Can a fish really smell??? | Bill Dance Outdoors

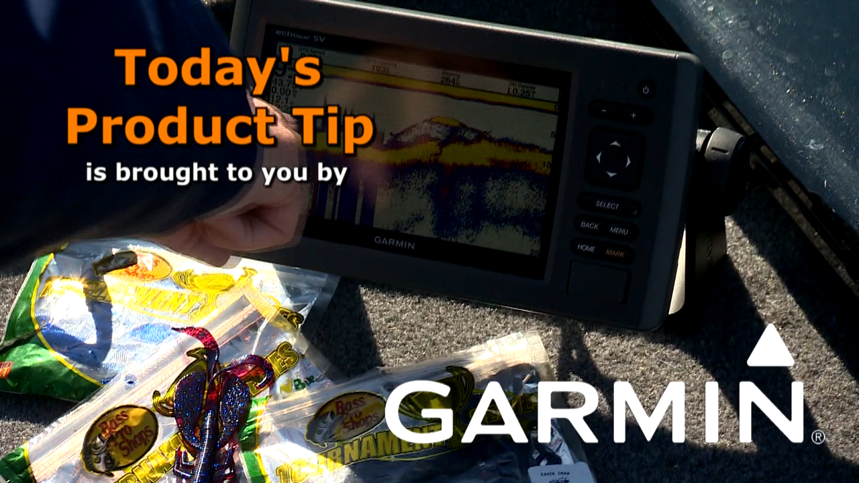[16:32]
and their GPS Map Series Shark Plotter Sonar Combos. With their advanced sonar technology, like Panoptix LiveScope All-Seeing Sonar, you'll spend less time finding your fish.